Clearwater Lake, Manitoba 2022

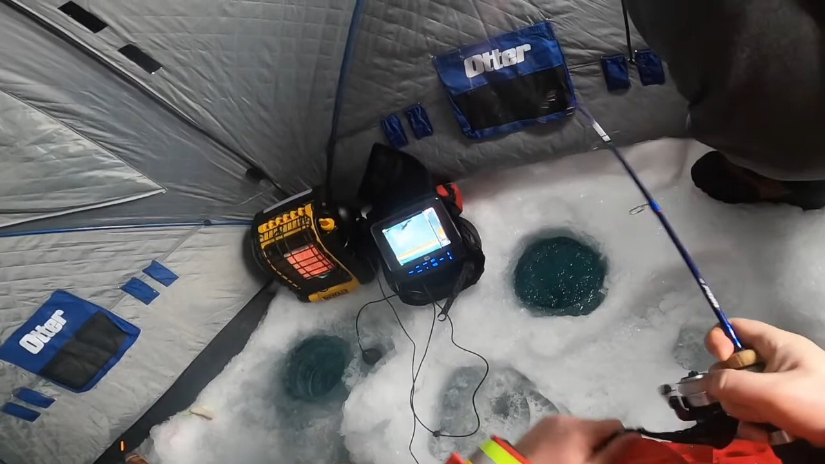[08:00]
Get ready. Is he coming up the hole? No. There. He's right at the bottom of the hole. Aim his head up. I can't even see. Here he comes. Grab him. Grab him. Grab him. Here.